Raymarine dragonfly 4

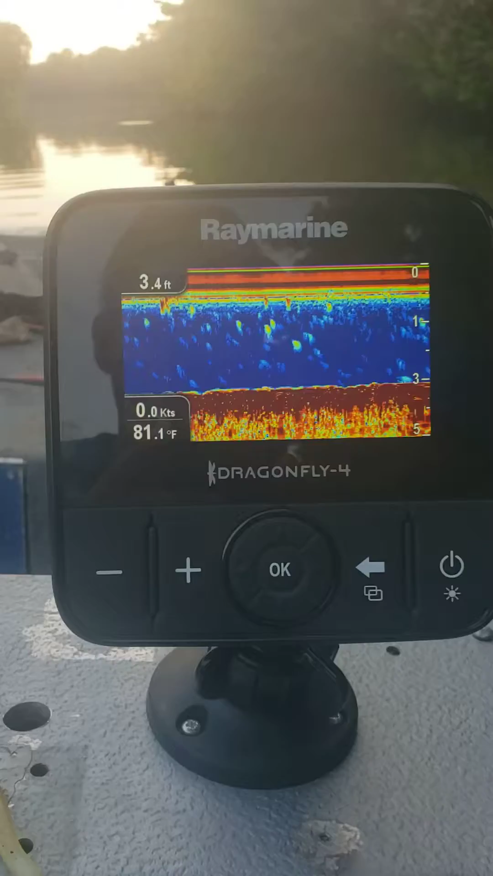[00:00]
On screen: depth 3.4 ft, water 81.1°F, speed 0.0 kn
For those of you who don't know what a fish signature looks like, I'm in a spot where gar are just stacked up. I mean they're hitting the water. You can notice it's 81 degrees Fahrenheit. Very typical of gar this time of year to be stacked up. They're coming up and hitting the air. You can almost see it.
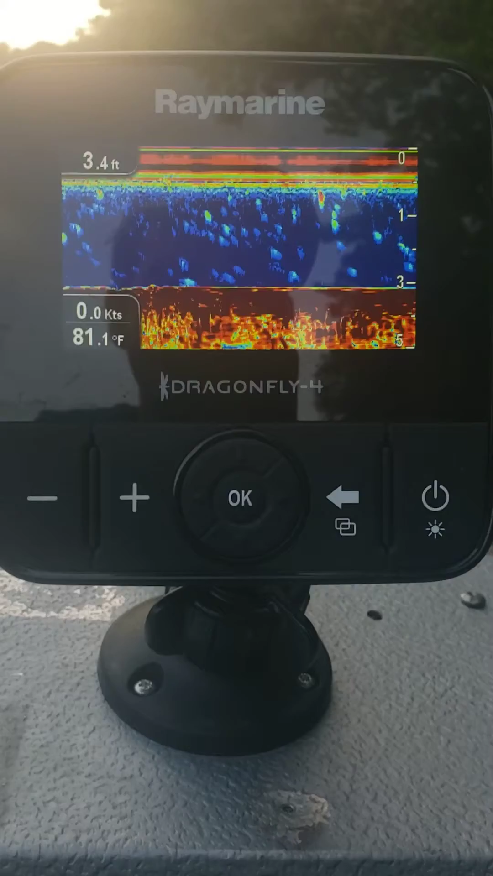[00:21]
On screen: depth 3.4 ft, water 81.1°F, speed 0.0 kn
Movement. This one's coming up. Ticking a gulp. See that?
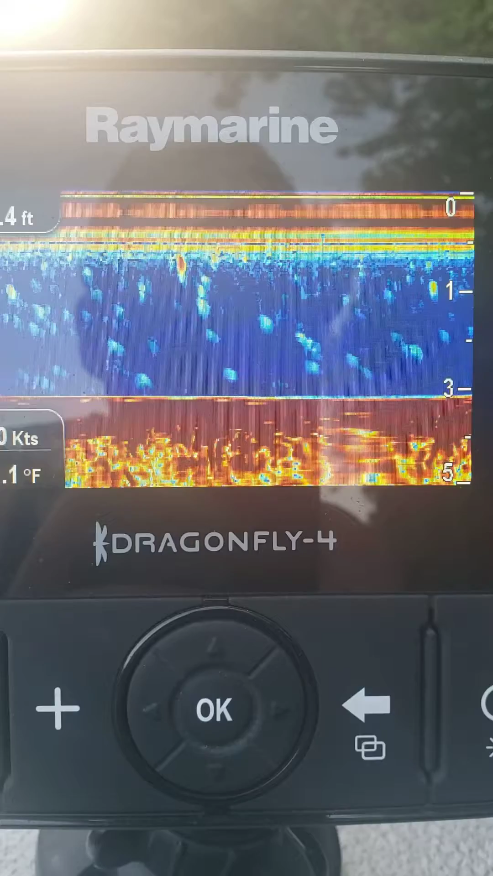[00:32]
It's halfway through the boat right here.
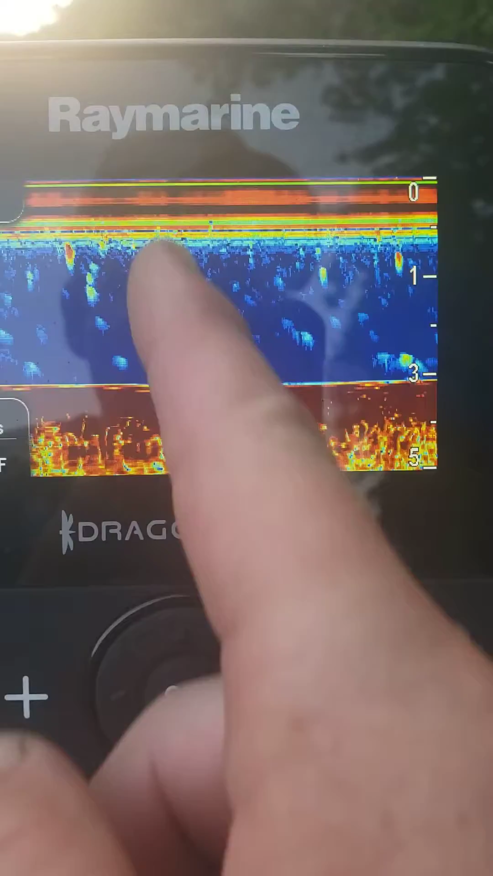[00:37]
Takes a minute to figure out how to read these things. We're looking at density.
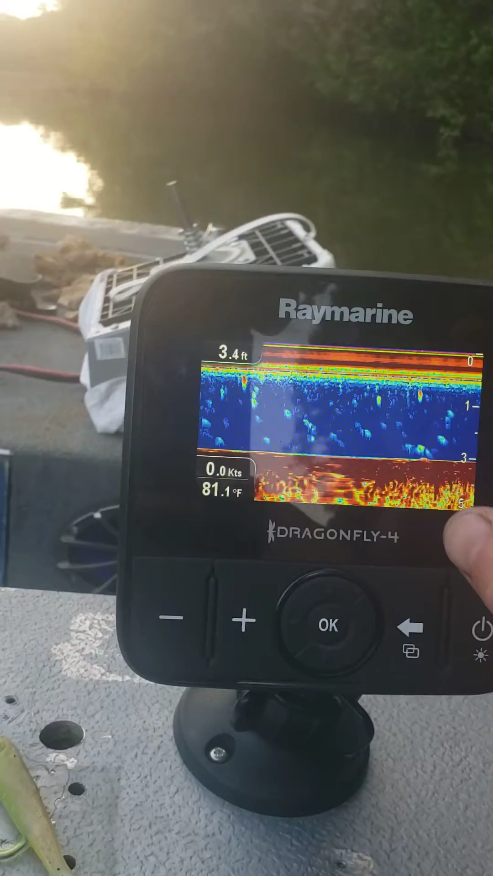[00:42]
On screen: depth 3.4 ft, water 81.1°F
So that's sonar for you. The Dragonfly 4 is an amazing little beast. Looks like we're ready to navigate.